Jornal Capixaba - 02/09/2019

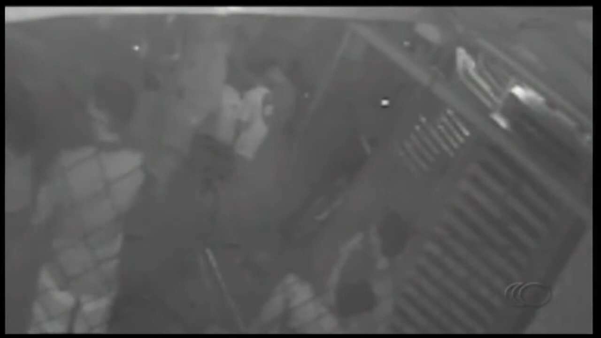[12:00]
Imagens de câmeras de segurança de alguns estabelecimentos mostram os espaços ocupados por usuários.
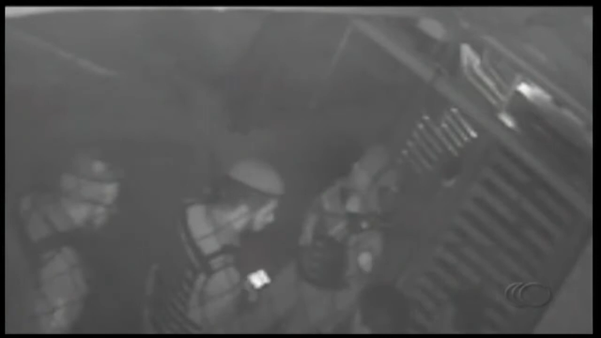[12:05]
Este vídeo mostra uma abordagem da guarda municipal, mas segundo os comerciantes, a presença policial na região é precária,